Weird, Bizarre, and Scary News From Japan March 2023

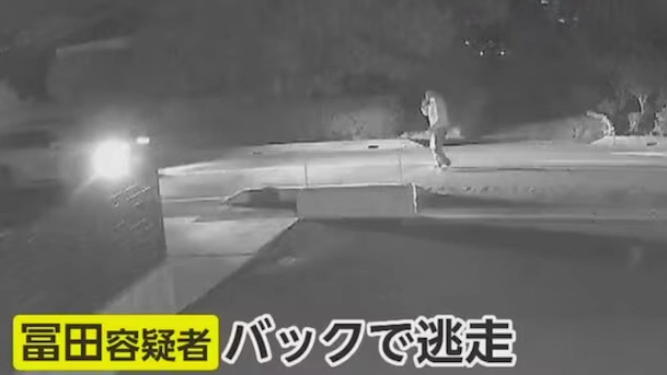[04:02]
but the man took off, the owner clinging to the front of his car as he did. He then reversed, sending the owner tumbling to the ground, but unfortunately for him, all of this was recorded on numerous security cameras, so he was swiftly arrested and he admitted to the charges. The owner, meanwhile, has been praised for his courage in stepping in and trying to stop the man from stealing someone's underwear. 5.